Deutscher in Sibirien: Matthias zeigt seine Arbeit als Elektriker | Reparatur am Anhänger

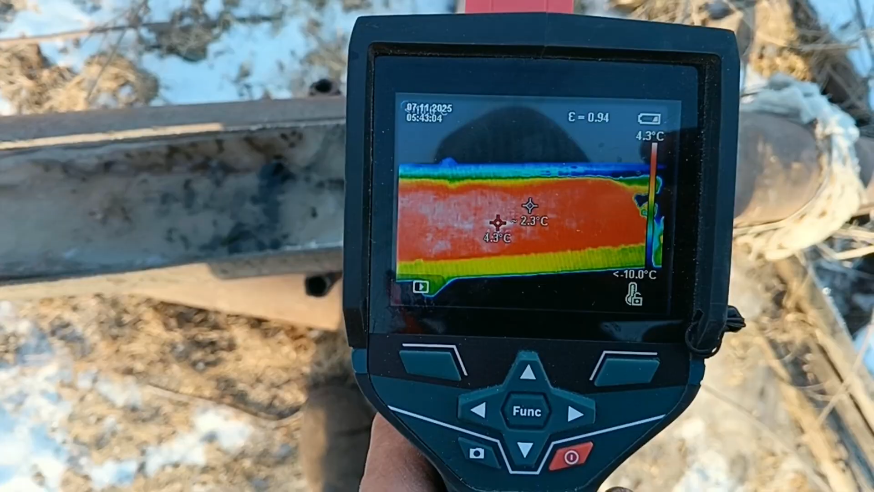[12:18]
On screen: max 4.3°C, scale top 4.3°C
Es heizt. Es ist deutlich zu sehen.
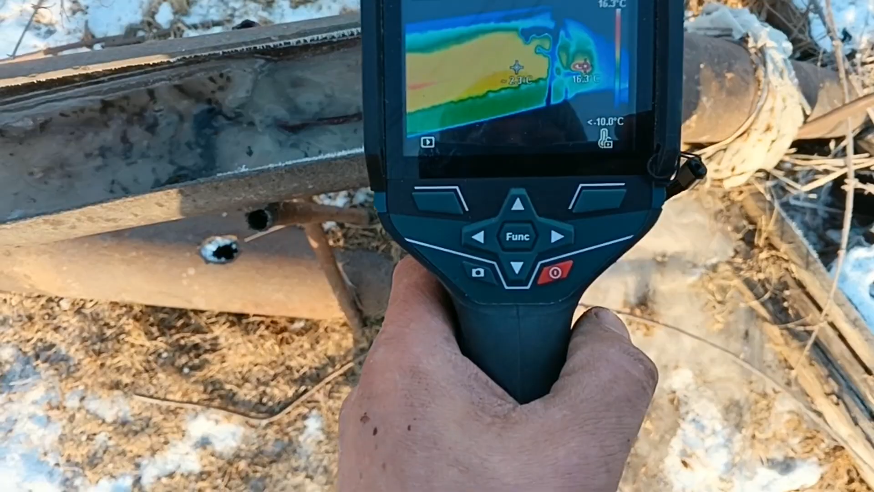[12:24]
Ich bin nicht ganz zufrieden mit meiner Arbeit. Heute ein neues Kabel installiert und es funktioniert.
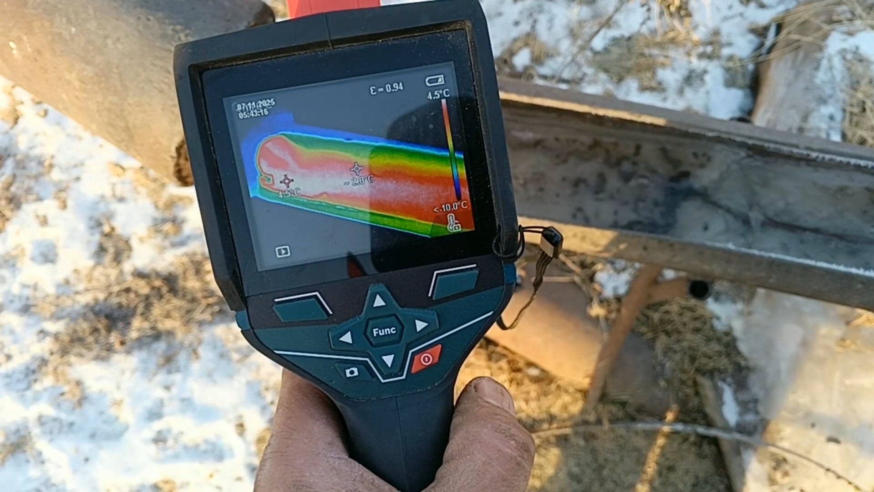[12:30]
On screen: scale top 4.5°C
Normalerweise wäre es jetzt eiskalt, alles blau. Das Wasser ist auch nicht gerade warm, was hier rauskommt. Und damit haben wir es bestätigt.